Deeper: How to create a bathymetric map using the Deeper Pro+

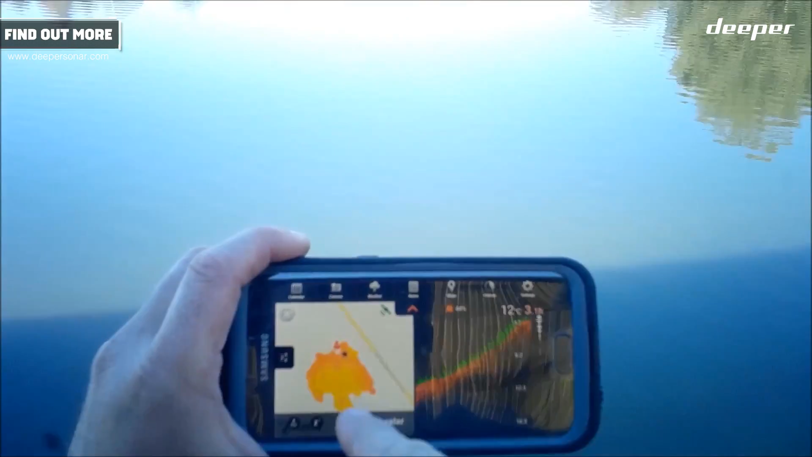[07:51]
As I scroll that around, that bit there will move.
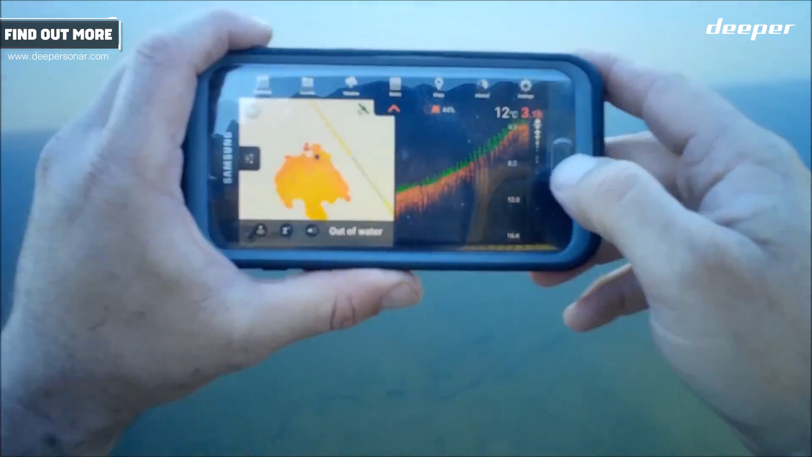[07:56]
But for now, that's how you create a bathymetric map of a waterway using the Deeper Pro Plus.
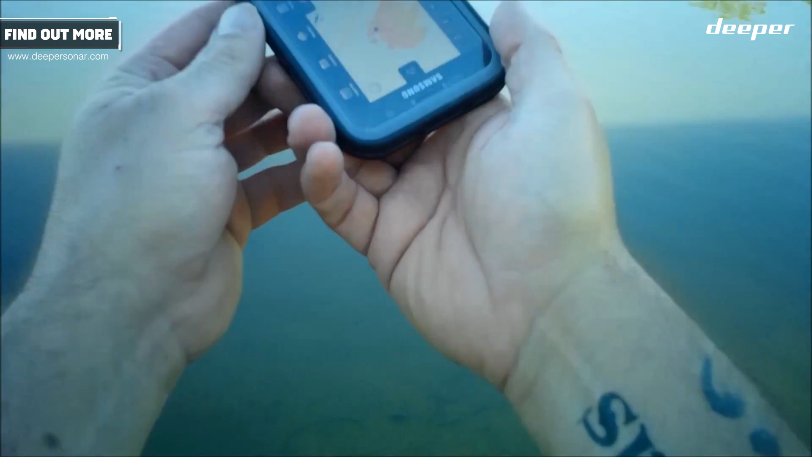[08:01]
Have a look at this.
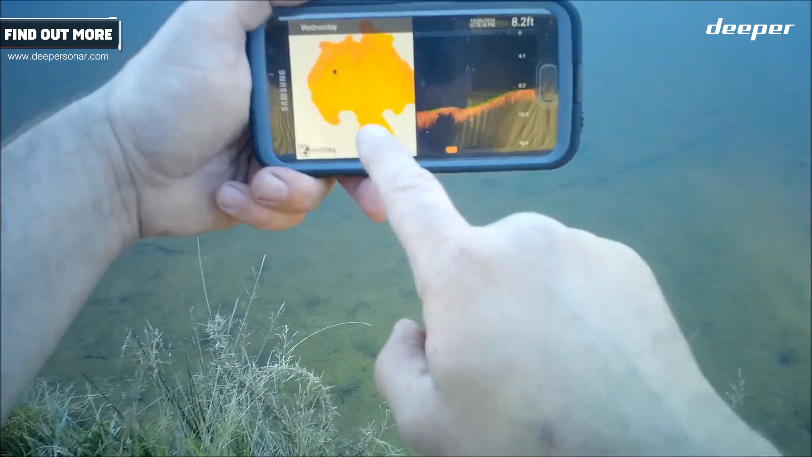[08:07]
On screen: depth 8.2 ft
If I scroll across there, you can see my little Deeper unit moves on that map.
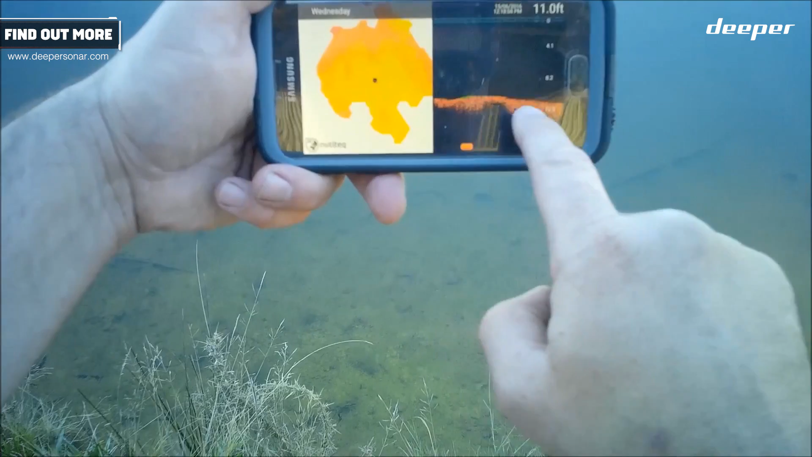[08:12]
On screen: depth 11.0 ft
So as it gets right back into where I was standing, and I was standing on this bank, as it gets back to where I was standing, I then cast out. You watch the next cast. Bang, it jumps down there. And that's evident by that break in the sonar. So you can see as I reel that in, you can see it coming in. All this real rough bottom is just me reeling it in really fast, causing the unit to bounce up and down.
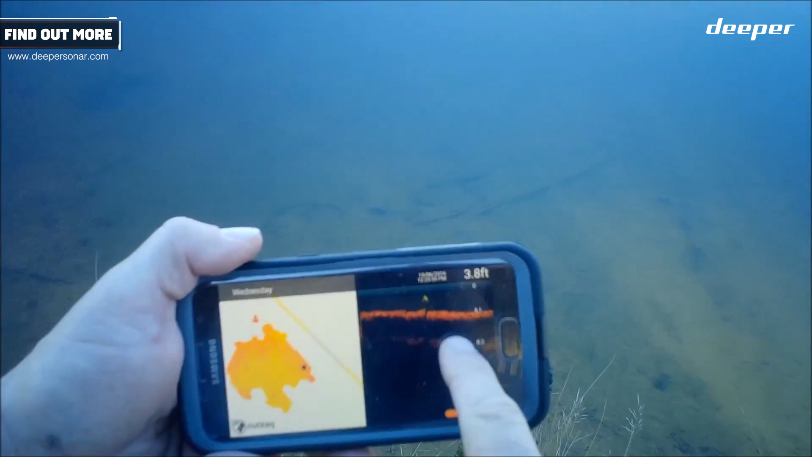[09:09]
On screen: depth 3.8 ft
That's one of the best uses of any fish finder that I've seen. Even where that is there, there's a bit of green on the bottom.